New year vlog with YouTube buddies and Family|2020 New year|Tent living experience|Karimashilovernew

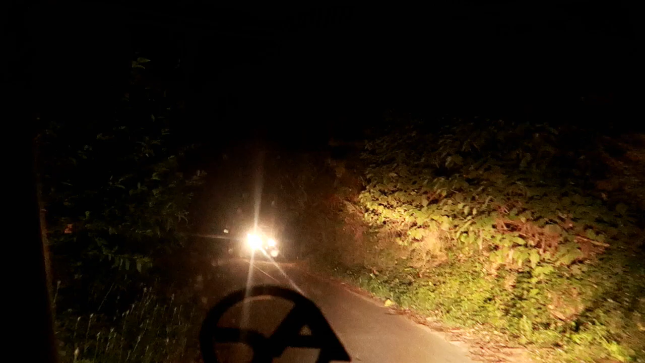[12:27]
തേർട്ടി സിക്സ് ഫോർട്ടി ഫൈവ് ആയി പക്ഷെ നല്ല ഇരുട്ടായി കണ്ട രണ്ട് സൈഡും നമ്മളപ്പോ ഇപ്പോഴും പോയിക്കൊണ്ടിരിക്കുകയാണ്